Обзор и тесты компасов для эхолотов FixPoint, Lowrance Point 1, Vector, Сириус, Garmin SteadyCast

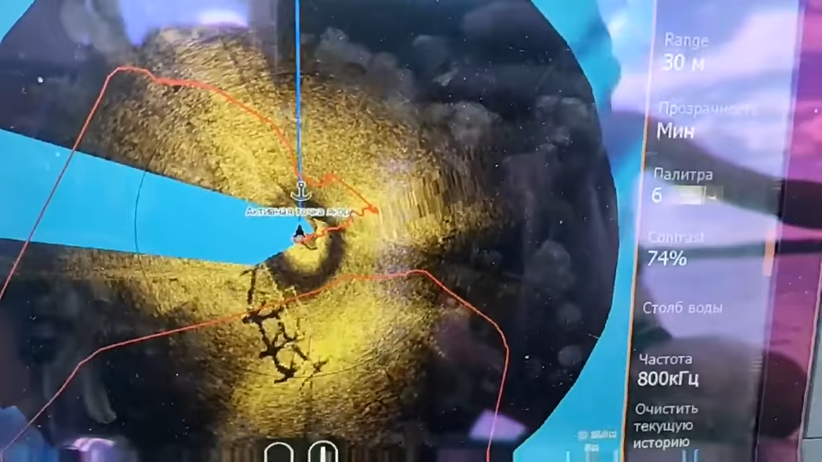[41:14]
Дело в том, что при разворотах на малых скоростях структурная карта смазывается, так как линия курса не просчитывается эхолотом в полной мере.